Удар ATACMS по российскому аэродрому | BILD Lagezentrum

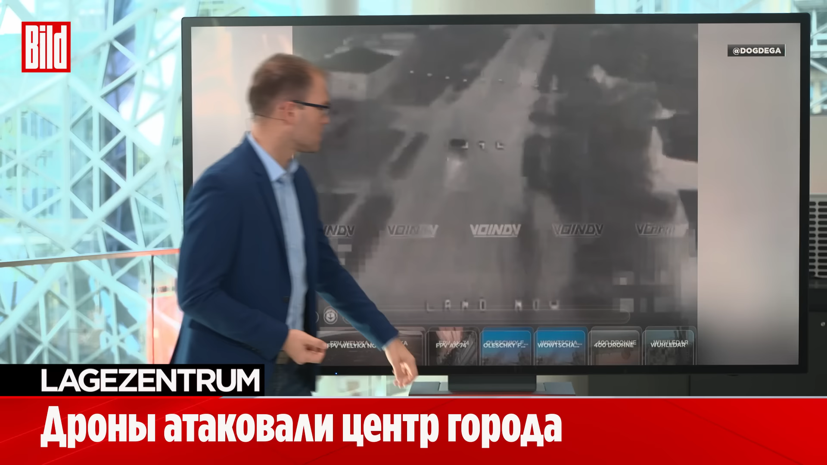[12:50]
Во-первых, мы видим здесь, что Россия сейчас уже может с помощью FPV-дронов успешно атаковать украинских солдат, предположительно солдат. В данном случае мы видим гражданский автомобиль, атакованный внутри города.